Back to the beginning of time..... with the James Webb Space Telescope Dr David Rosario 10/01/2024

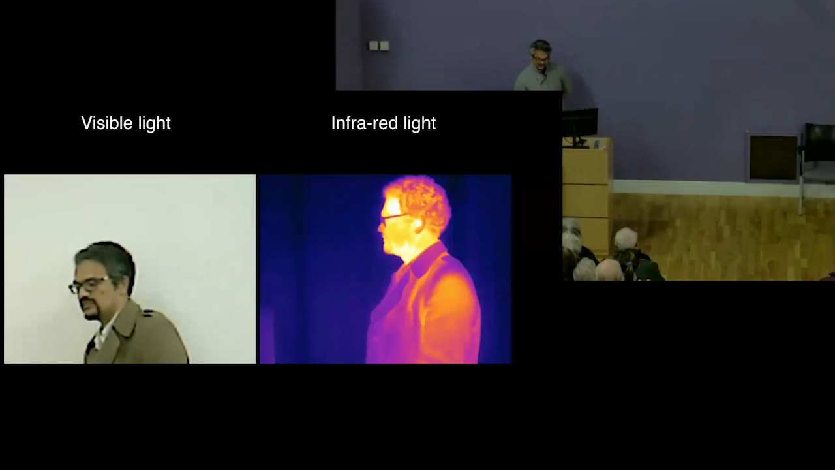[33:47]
Here's me walking, being a bit silly, right?
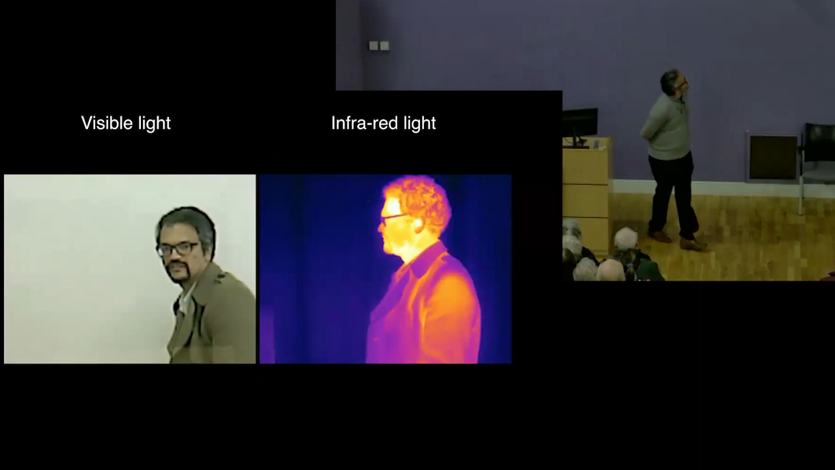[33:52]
Doing something silly. If you peer closely, you'll see that I'm actually standing in front of a sheet of glass.
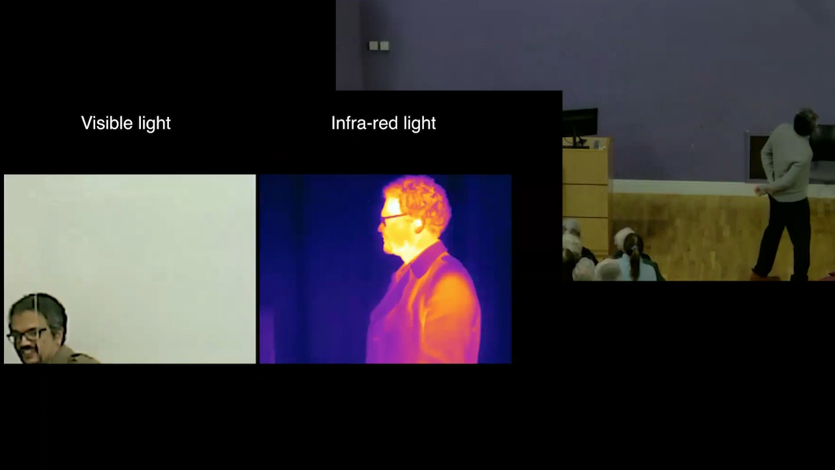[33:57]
It's perspex.
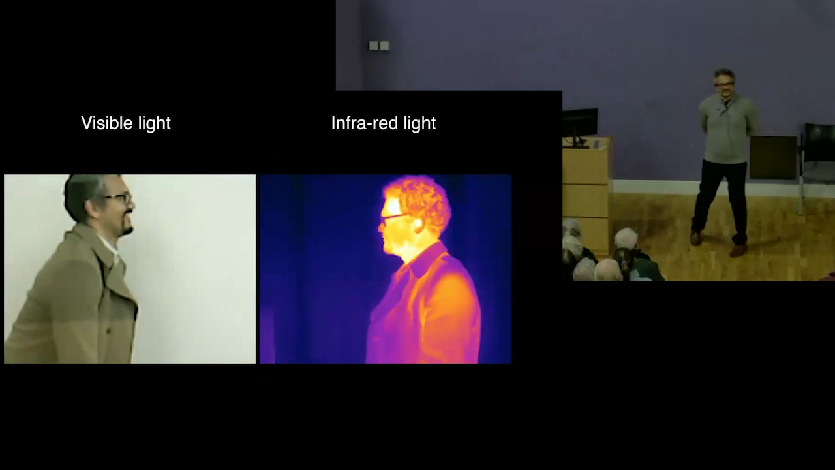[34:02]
What do you expect to see when I do the infrared image, infrared video? Perspex is completely transparent in the optical. It's completely opaque in the infrared, right?
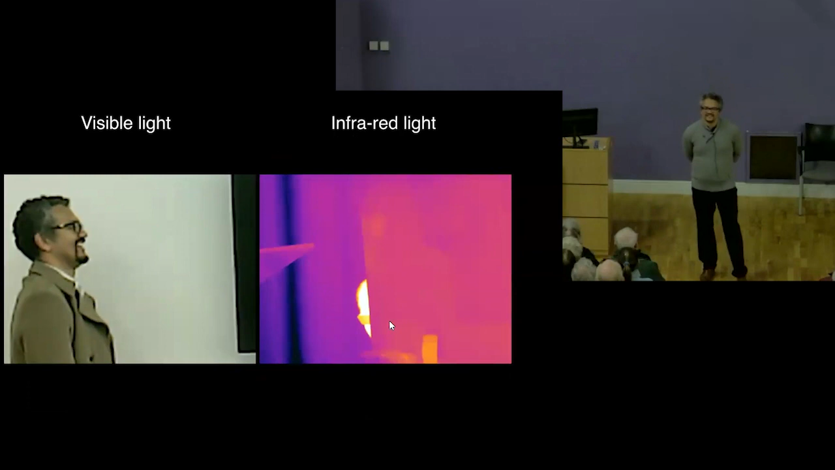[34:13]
So it works both ways. There are things that allow infrared light to pass through. There are things that prevent infrared light from going through, even though they look completely transparent in the optical. Why does this happen? Chemistry. Certain materials interact with infrared light and don't interact with visible light. That's what perspex does. It absorbs infrared light. It does not affect optical light the same way, right?
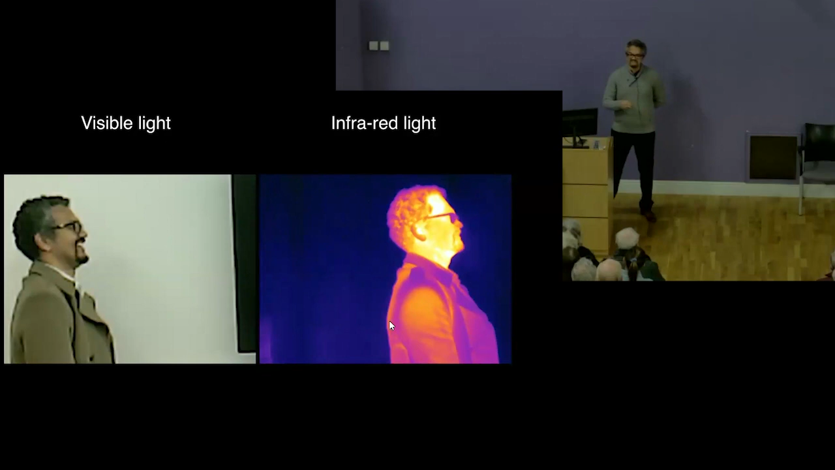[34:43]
Changes your whole view about the world sometimes, astronomy, completely.